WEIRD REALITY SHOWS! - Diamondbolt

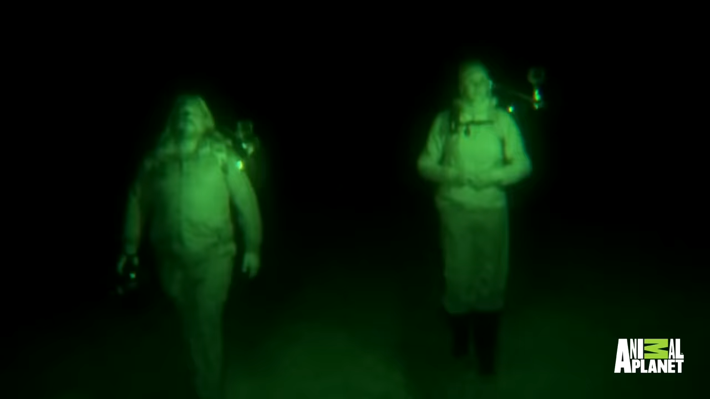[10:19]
But apparently whoever the viewer base for the show is doesn't really seem to care, because they get enough enjoyment out of this.
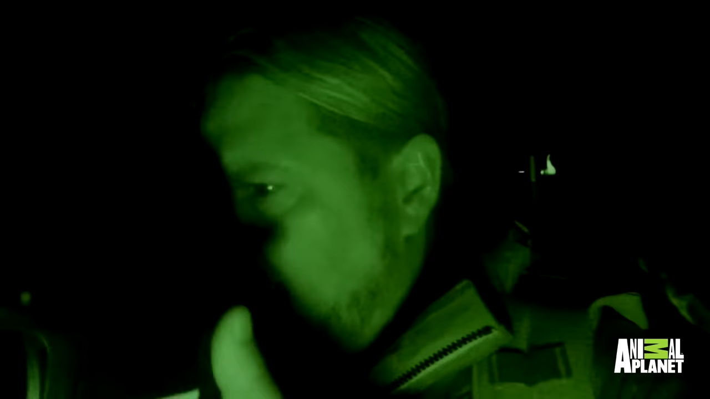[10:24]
We got some up on the right. What do you see in that?
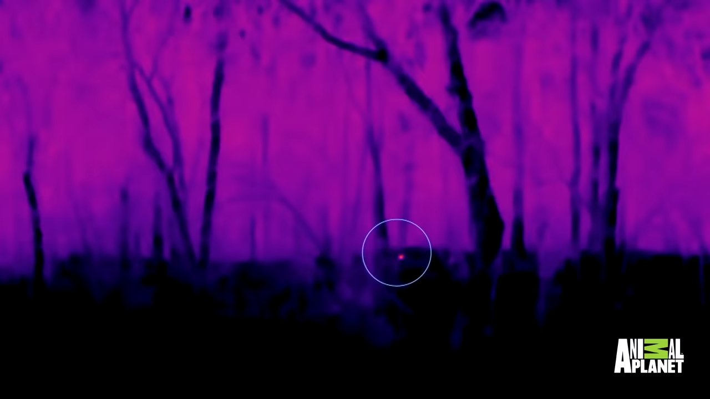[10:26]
It's a raccoon. Each episode sees the crew heading to a different location where Bigfoot is rumored to have been seen,
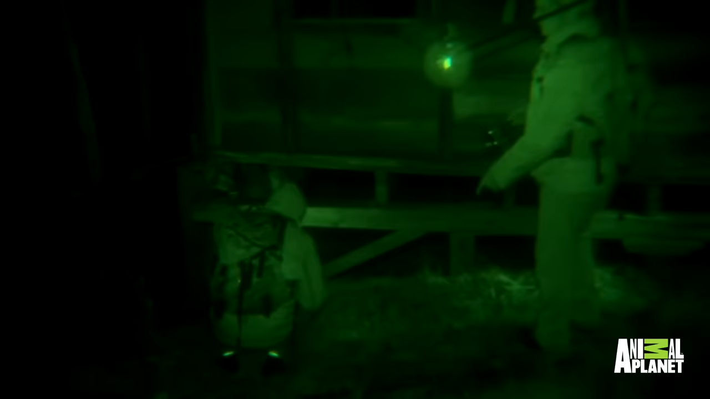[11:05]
I know these guys are getting really excited, but any kind of large animal living under there, not just a squatch.